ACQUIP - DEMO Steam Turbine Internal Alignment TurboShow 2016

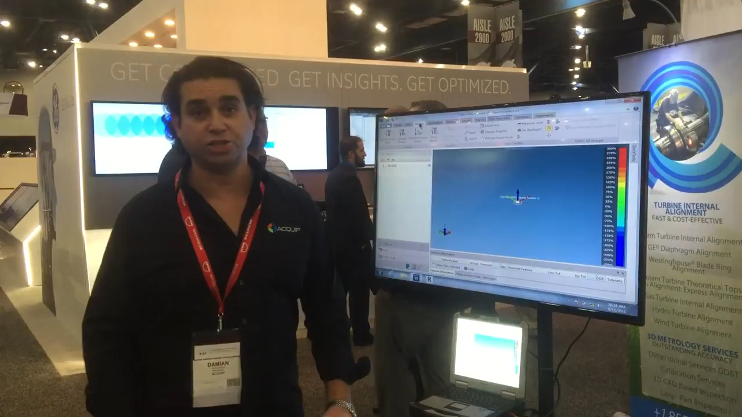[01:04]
So the first thing I'm going to do is shoot a level plane out of the laser tracker.